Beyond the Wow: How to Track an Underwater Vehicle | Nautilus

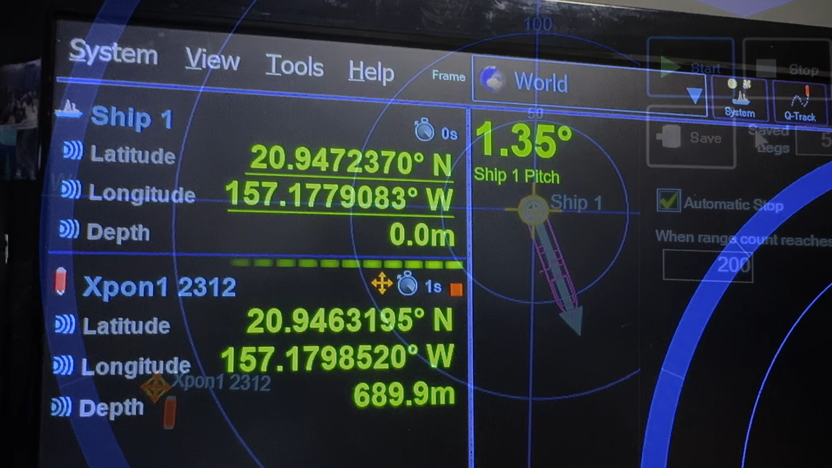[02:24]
the pings being sent to the beacon to the different transponders in the water, and the return and relative location of those transponders.
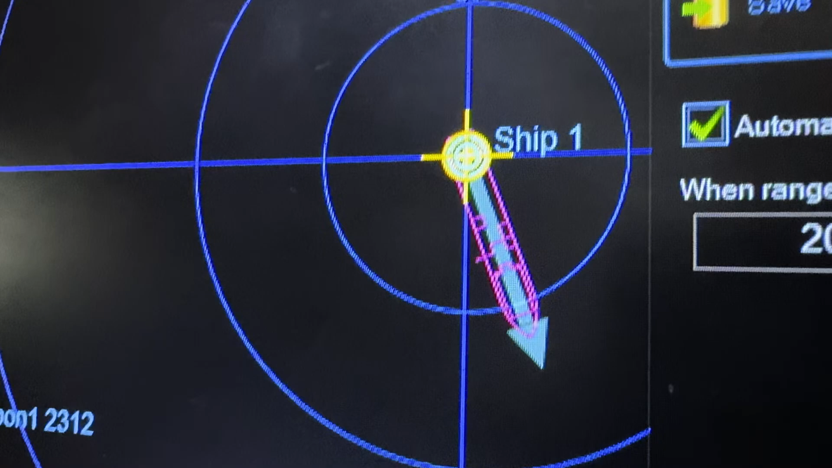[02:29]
Other details matter in how this location is derived.